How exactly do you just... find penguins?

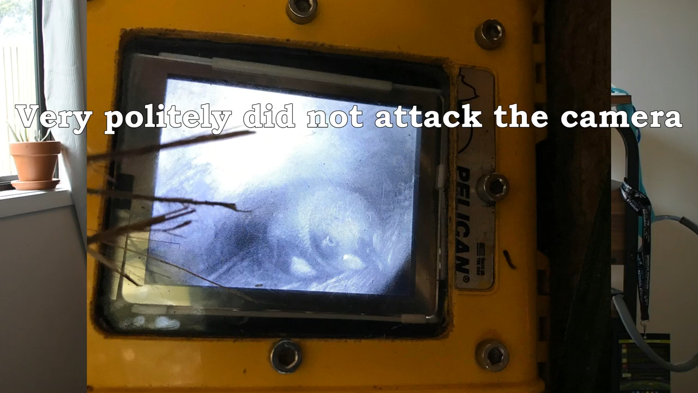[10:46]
And particularly, if we can kind of wedge the camera up under them, we'll be able to see whether it's an egg or a chick.